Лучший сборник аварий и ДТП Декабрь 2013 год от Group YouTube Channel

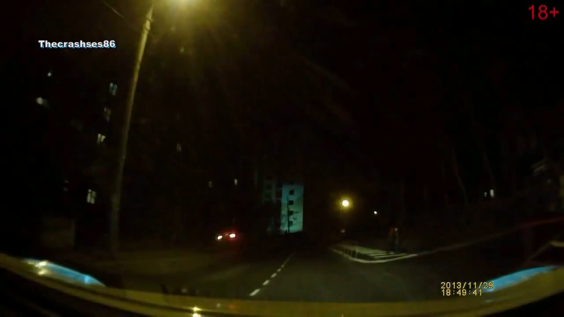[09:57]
Стой. Иди, открой, поможет, там человеку плохо стало. Ты что, помоги ему.